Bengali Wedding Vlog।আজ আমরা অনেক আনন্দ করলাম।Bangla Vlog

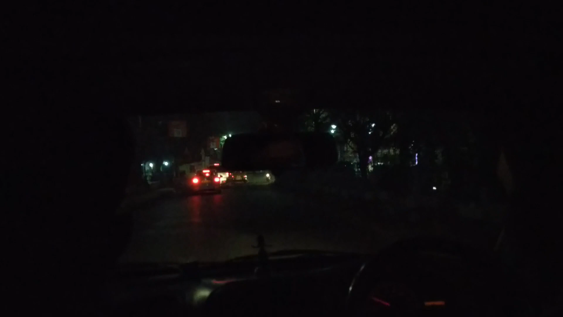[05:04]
आमड़ा एवार बेरिया पोड़े छी आर बाड़ित दीके जाची देखे बज़े आचे रास्तागाट कातो अंदोकाल होएगा छे आर कोर्यक्टर मात तरी गाड़ी जाचे तो एवार बाड़ी पोचे जाए तार पड़े आवार कोथा बोलचे